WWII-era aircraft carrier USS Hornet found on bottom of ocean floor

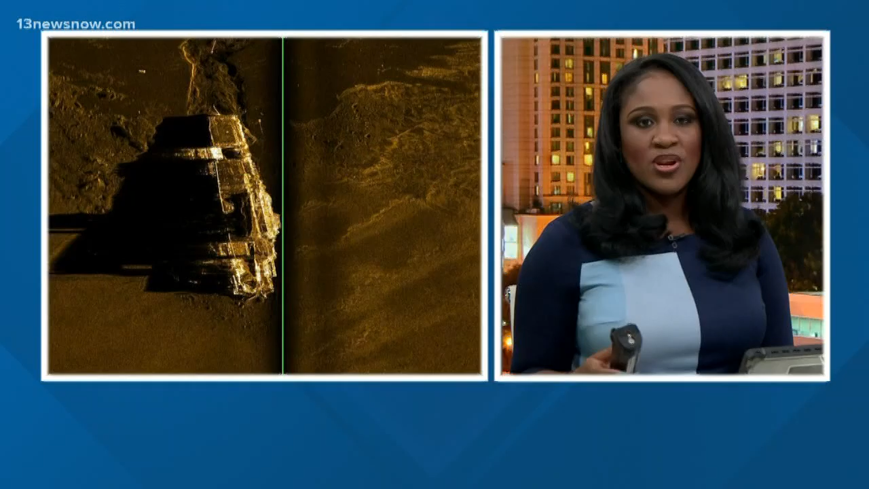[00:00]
New this morning, researchers located the final resting place of USS Hornet 77 years after it sank to the bottom of the Pacific Ocean. So you're looking at a sonar image there of the wreck,